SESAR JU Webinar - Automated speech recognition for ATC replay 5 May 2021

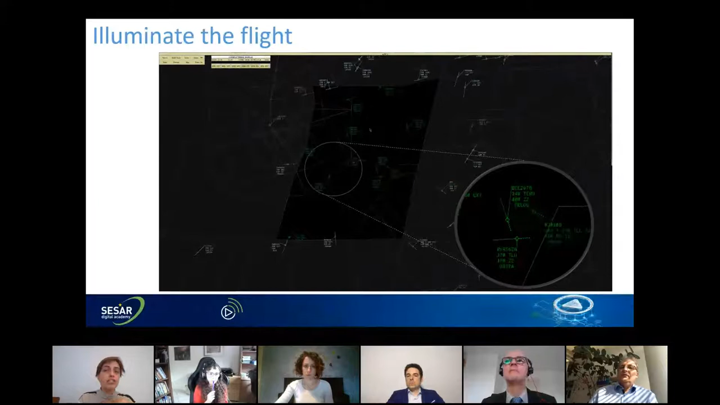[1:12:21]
hopefully recognition can support you in identifying it current implementation displays a circle around the radar track of the flight as you have seen and the circle slices for five seconds and then it disappears. Up to five call signs can be recognized and spread at the same time on the console. Why five? Because we really do not think more than five conversations with five different aircraft can take place in less than five seconds. And why five seconds? Because it's the number that the controllers are assessing the projects have provided. But this may be too distracting when you are working. And there are other options as illuminating the part of the level where the call sign appears instead of the radar track. The research is still needed to confirm some choices that we are selecting and to improve the models that we are developing.
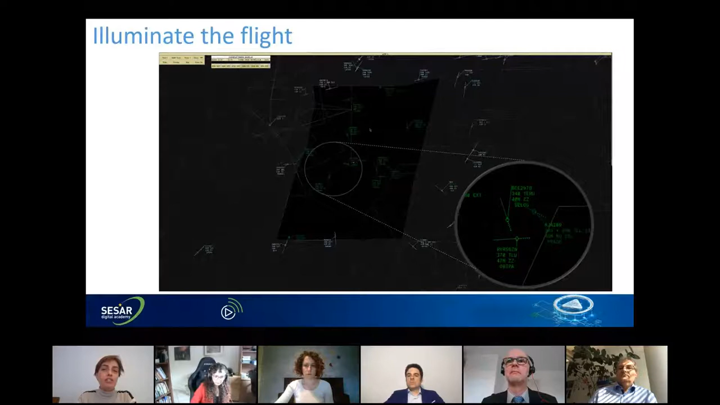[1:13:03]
Illuminating flights using excuse recognition is one use case that we believe will improve safety in our skies and pave the way to use it in other applications in the air traffic management world. So thank you very much for listening.